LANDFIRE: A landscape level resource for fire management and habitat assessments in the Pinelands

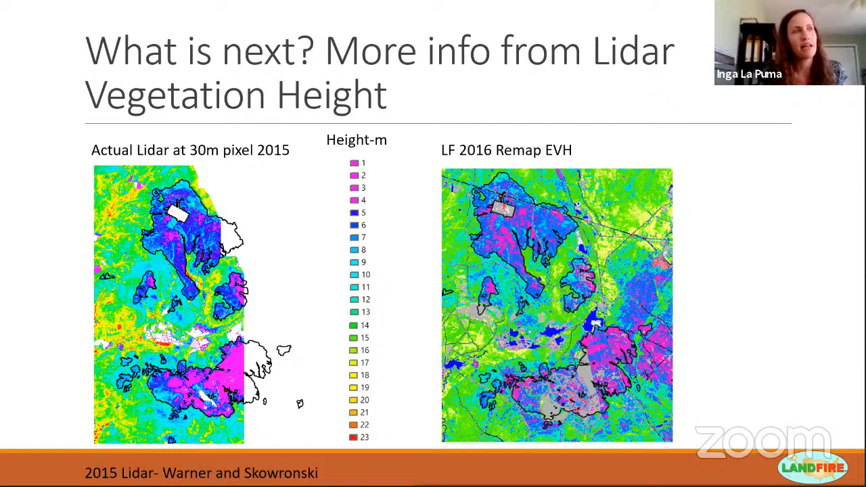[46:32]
However, um, in the future, um, with, with some of these processing advances, we want to use as much of that actual LIDAR as possible and not model it across the landscape. So that's kind of one of the goals that, you know, we're thinking about working towards. Um, and for fuels. Okay. We think about that canopy base height. Well, if you can pull that information straight from the LIDAR, um, then you're going to get much better, um, more detailed information on structure for every, uh, pixel on the landscape.